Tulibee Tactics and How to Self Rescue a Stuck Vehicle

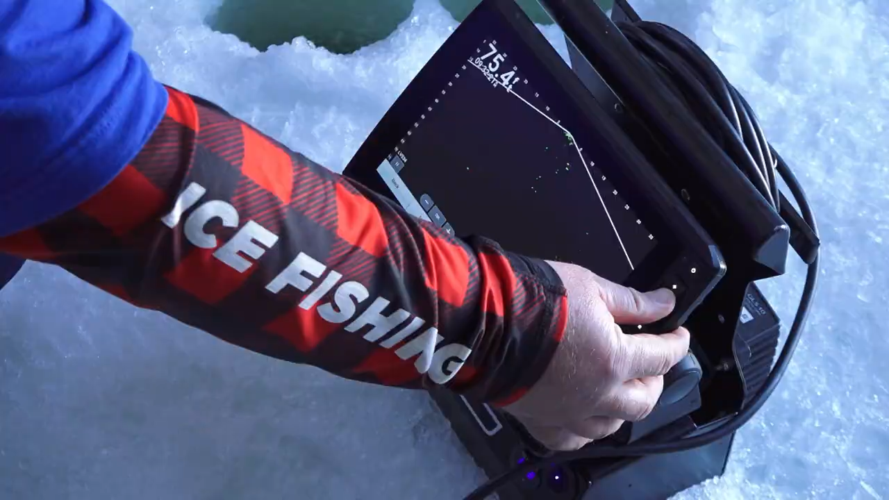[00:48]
On screen: depth 75.4 ft
Amber, you got one coming up to you. Oh yeah.